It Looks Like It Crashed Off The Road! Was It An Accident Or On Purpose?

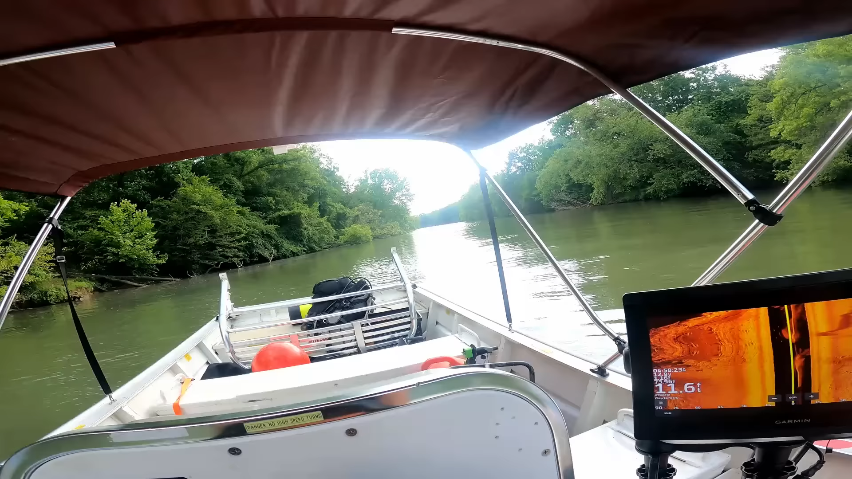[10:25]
it I zipped up here to look I think I just seen a vehicle somewhere really closer let's see
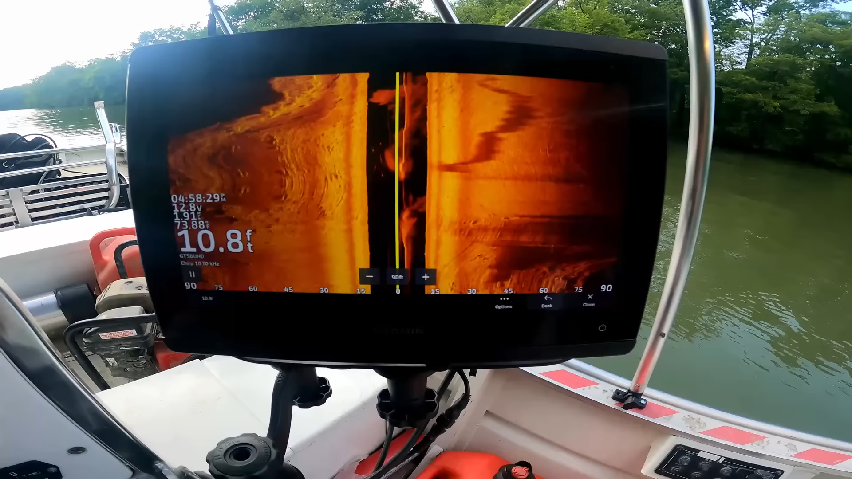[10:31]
On screen: depth 10.8 ft
I'm shooting 80 each way so hopefully this uh get a better shot I'm pretty darn sure that's a vehicle kind
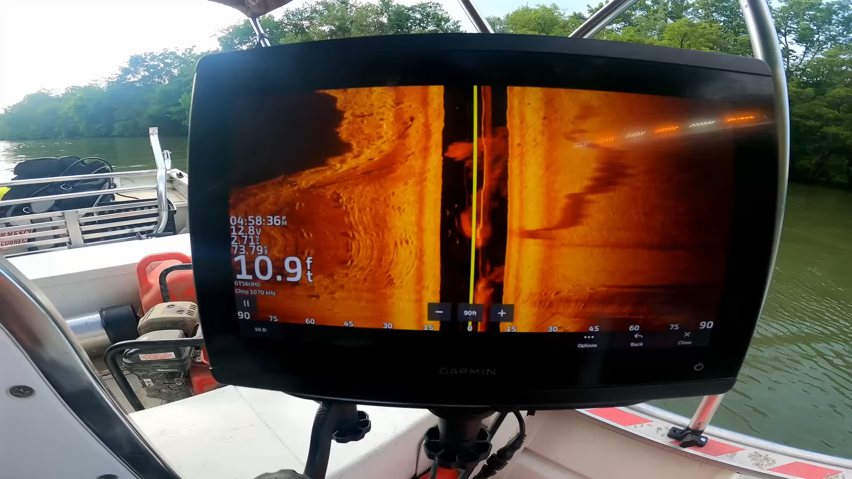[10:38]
On screen: depth 10.9 ft
of look like a truck though let's see what this shot will get us
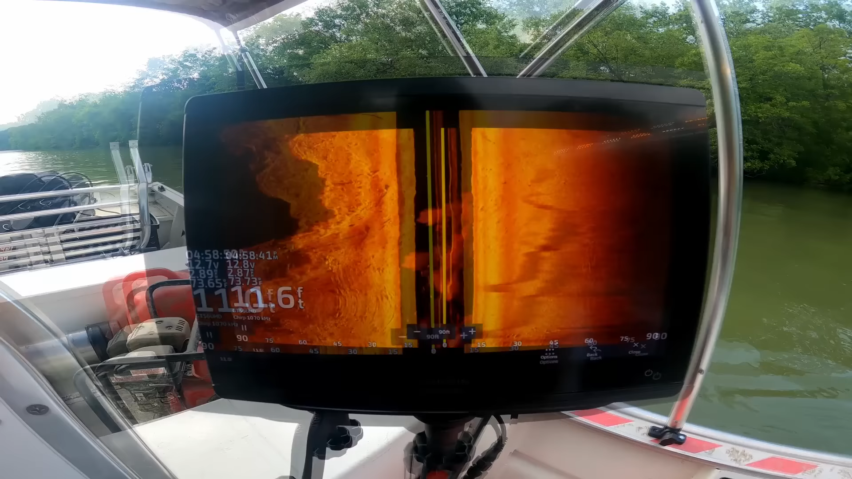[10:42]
let's see right there that that's a car it's definitely
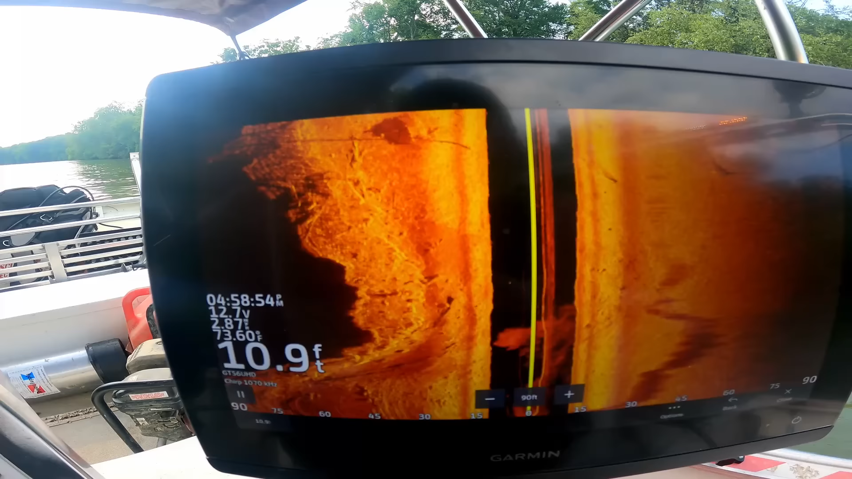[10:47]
On screen: depth 10.9 ft
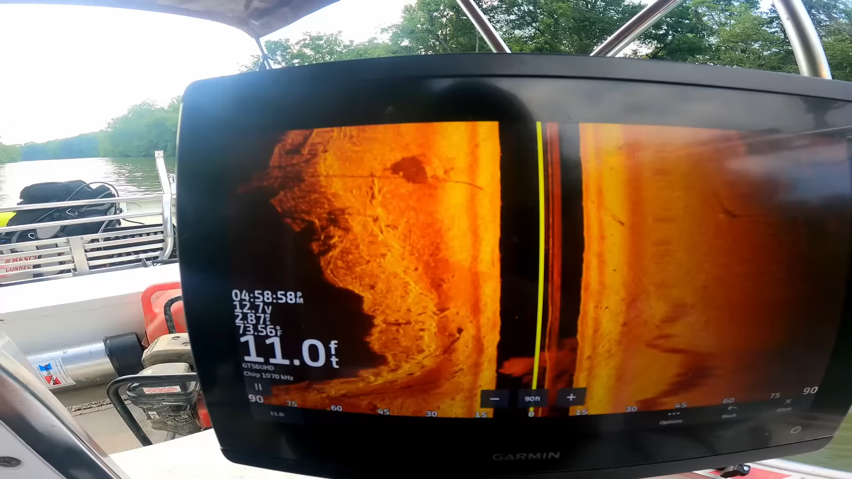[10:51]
On screen: depth 11.0 ft
looks like a hatchback man it's right there
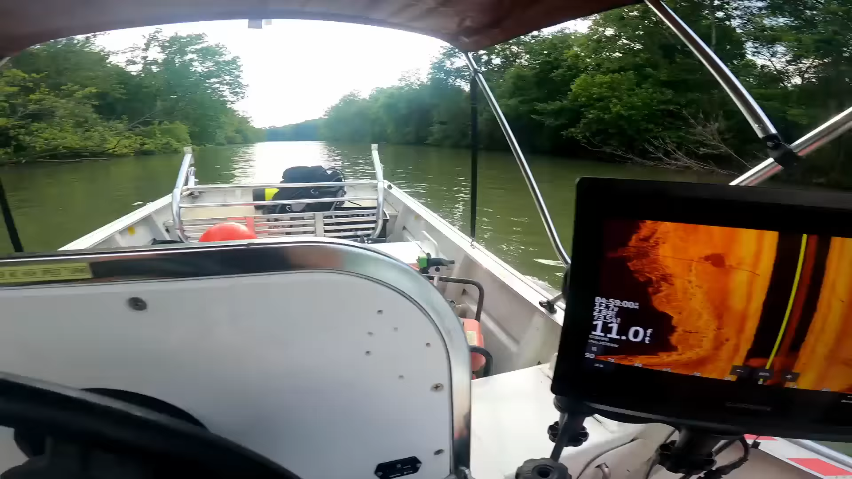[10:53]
that's like right there
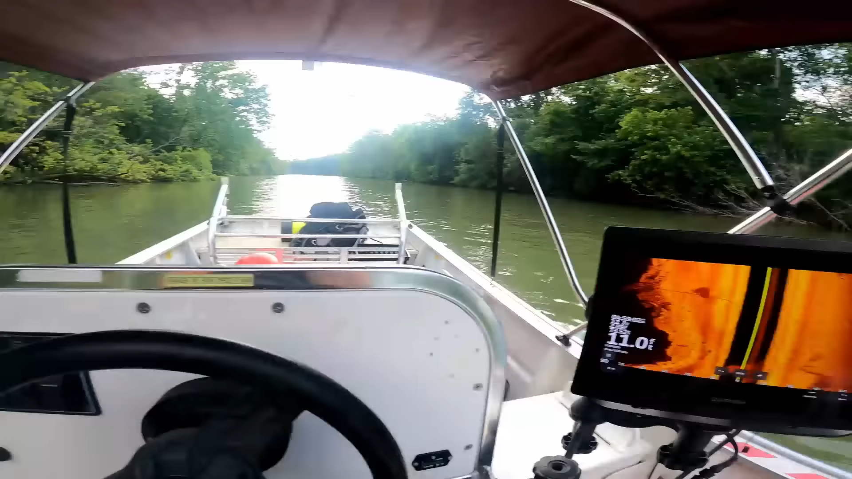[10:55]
let's turn around see if I
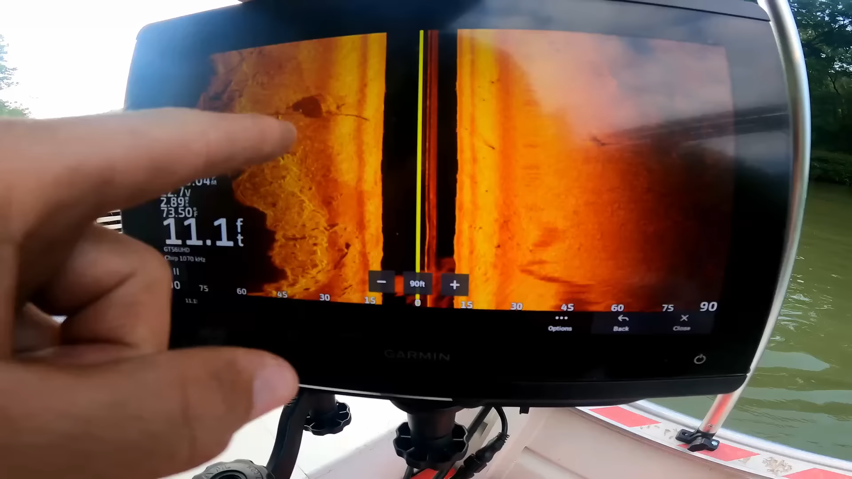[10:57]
On screen: depth 11.1 ft
can get a better shot of that definitely looks like a vehicle that really blows my mind because like man there's a lot of woods right here I don't see how a car could have got there right there there's a little open spot
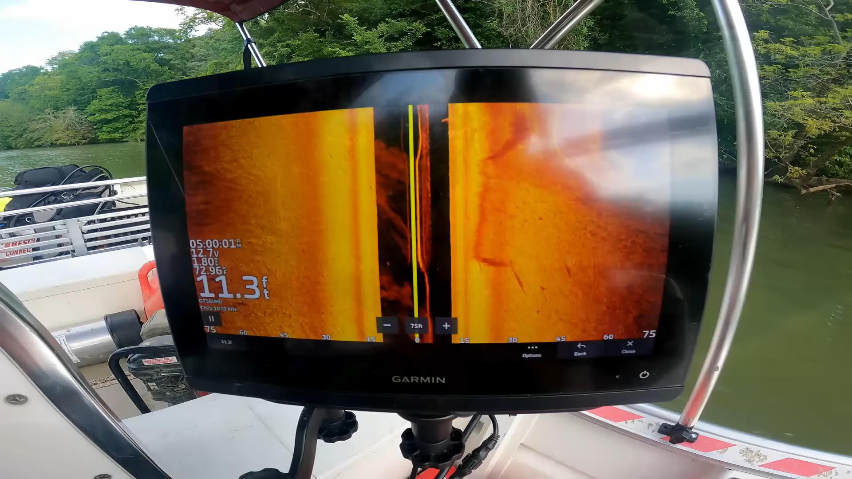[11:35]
On screen: depth 11.3 ft
let's check out the sonar again I know there's a glare I'm not recording the screen sorry sorry
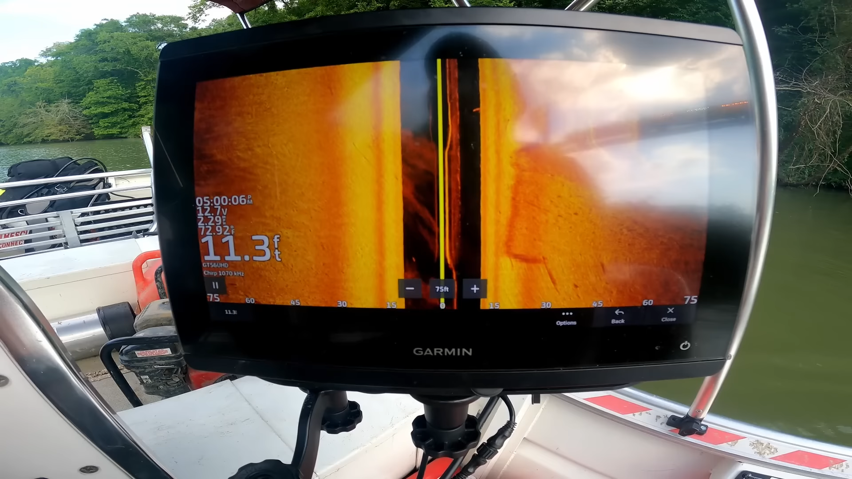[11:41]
On screen: depth 11.3 ft
let's see if we can like go right over it and we'll get a really good picture of it
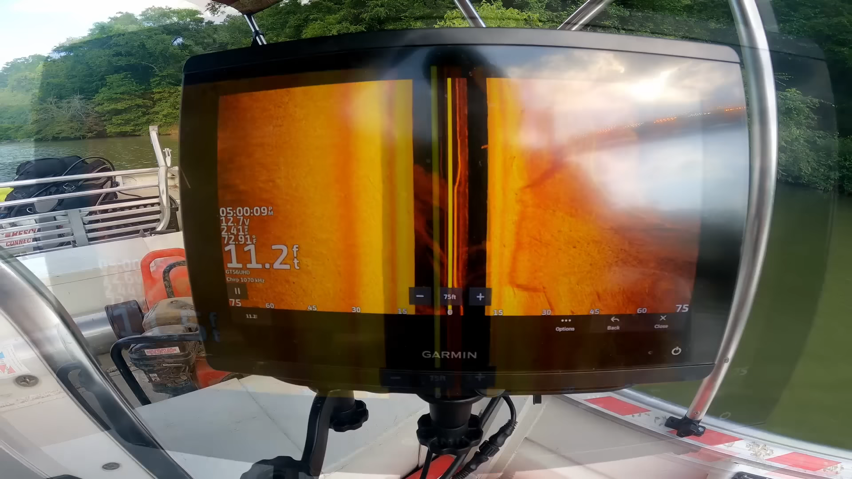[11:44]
On screen: depth 11.2 ft
we just went over
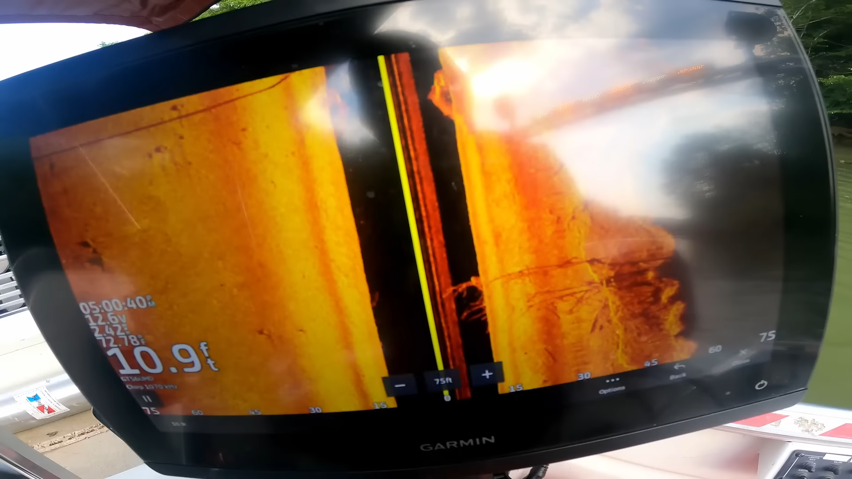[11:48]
On screen: depth 10.9 ft
whatever it is it looks like a hatchback or something so you look at it sideways like that
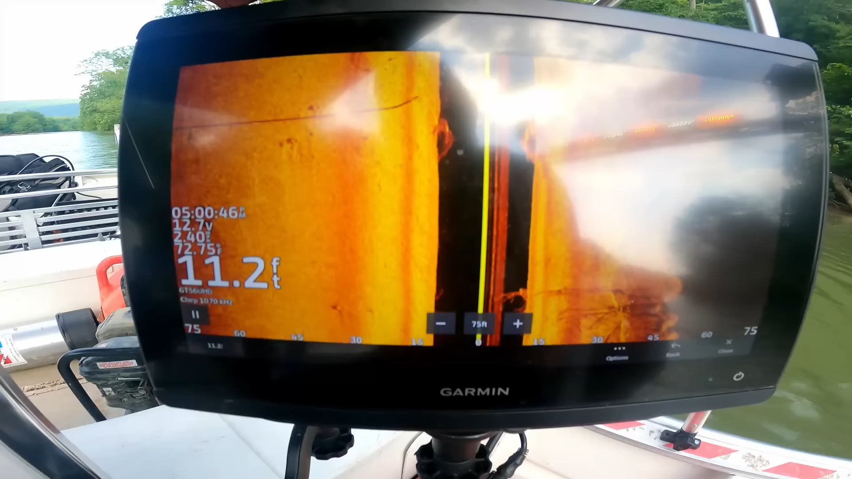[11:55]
On screen: depth 11.2 ft
yeah it kind of looks like a hatchback I'll have to put the live scope in take a look at it that way but
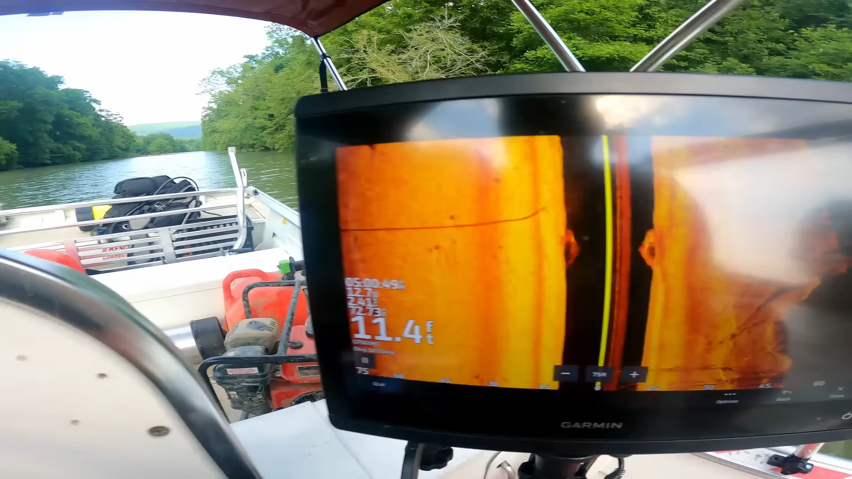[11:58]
On screen: depth 11.4 ft
it's you can see that long line that's that
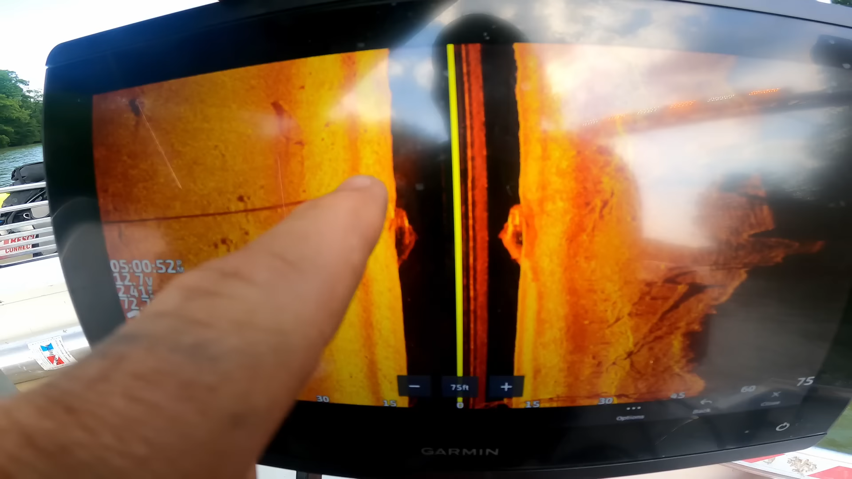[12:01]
that's that stump that's sticking out of the water so it's really close to that it's definitely a vehicle
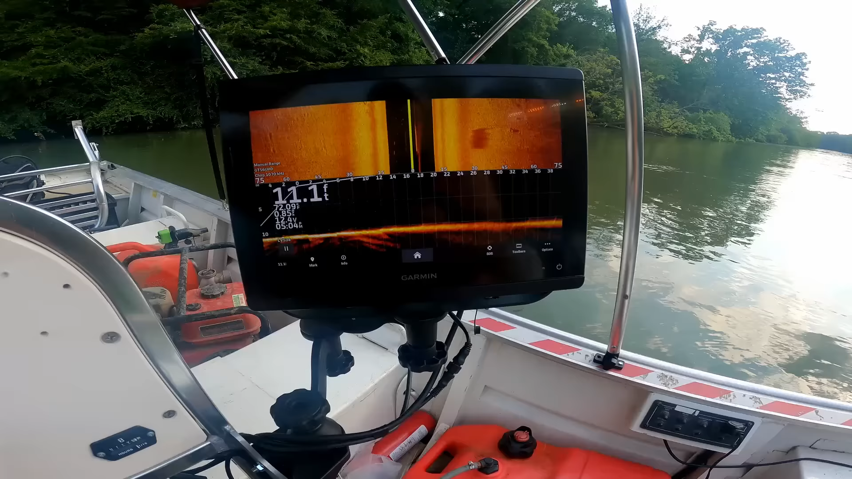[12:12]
there's the there's that tree stump looking right at it